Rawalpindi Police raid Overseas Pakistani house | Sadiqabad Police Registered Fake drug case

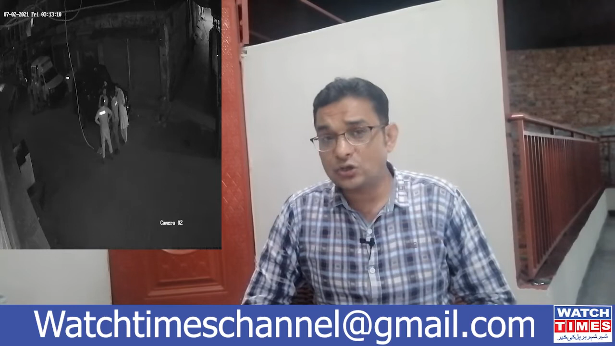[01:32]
چادر اور چاردواری کا تقدس پامال کرتے ہوئے گھر میں داخل ہوتے ہیں پھر وہاں پہ بیٹی کیا ہے اس کے اوپر بات کریں گے اورسس
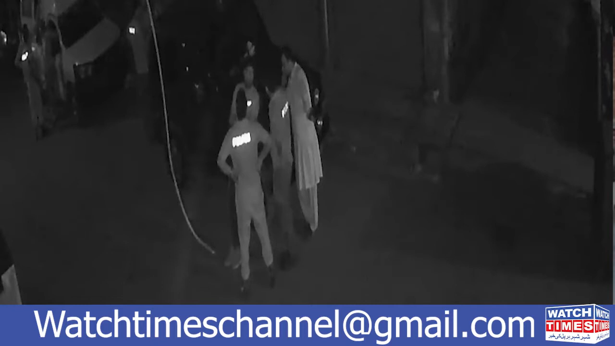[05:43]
کی سی سی ٹی فوٹیج بھی موجود ہے اب جو افضل نامی ملازم ہے وہ تو بے گناہ بے قصور اڈیالا جیل میں قید ہے اس کی